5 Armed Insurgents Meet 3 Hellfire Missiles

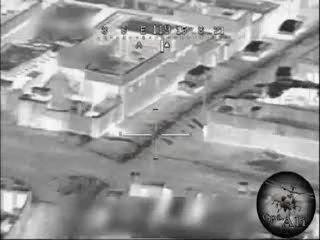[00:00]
We are observing them with the PTDS. Over.
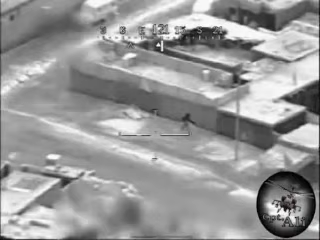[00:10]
Okay, good. I was on an individual with a heavy weapon. He saw fire against us. You got to receive any additive traffic. You got to receive a control center says objective. Roger.
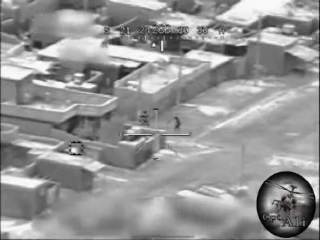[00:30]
Alright, what are they saying, man? He just said, he's questioning if I had the ID on weapons. 5-4-6-5, Fetcher Man, over. Fetcher Man, 5-4-6-5. 5-4-6-5, Fetcher Man, Roger. Are you observing three packs coming down the road? Over. Guys limping.
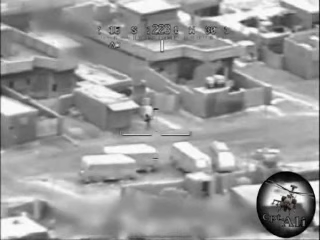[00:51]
I'm observing two packs moving towards the north. They split off. One added to the east and other packs moving to the north, limping with a weapon. Roger. I've got one pack that's coming from the east. Looks like linking up with the guys at the corner.
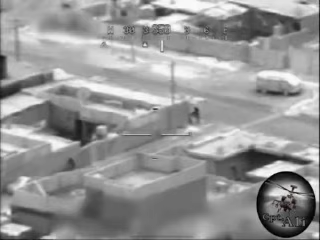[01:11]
Confirmed. I've got two groups of individuals, so... Hey, I'm also noticing on engine a low-level dust layer, so be prepared to drive it in a little closer due to a batch scatter issue. Roger. Target's 21. And which ones are these guys? That's a weapon right there, isn't it? Viber 6-5, Patriot 3-5.
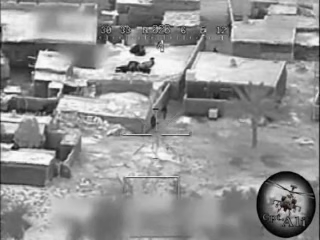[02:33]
Alright, we're going through for, uh, three of them. Okay. I'm ready. You're ready. Stand by. Okay. Roger. We're conducting engaged. Alright. Fire. And fire. Keep changing.
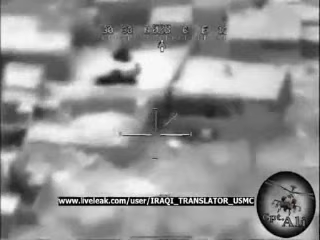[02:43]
Hellfire is out. 5, acknowledge that 30, hit him again, you got another missile?
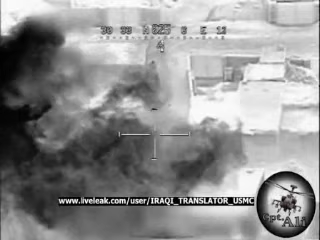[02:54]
8, second missile coming out, 5, side out 7, I'm going to have to dive Go ahead, fire That's fire, I do Hey, I'm outbound left, I got a J-1 in sight
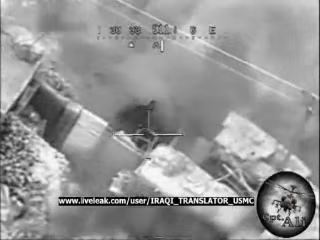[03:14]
Here's another one right here Yeah, we got another standing by another wall They're separated Roger, we'll call outbound 3, Viper, 6-5, peacebound, not Way of PIT on the one individual Okay, they're clear, sir No,
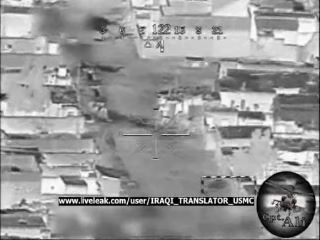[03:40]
fire's coming out, stand by Nope, you got low out Yeah, I know, I had a backscatter Roger Okay Okay Got him in sight,
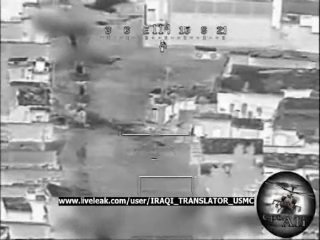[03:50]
individual Fire clear Roger Other 5
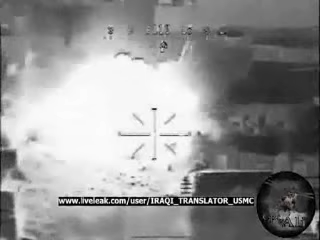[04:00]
Roger Good target Good target Put it on the left hand, charge of the surgeon We've lost Roger,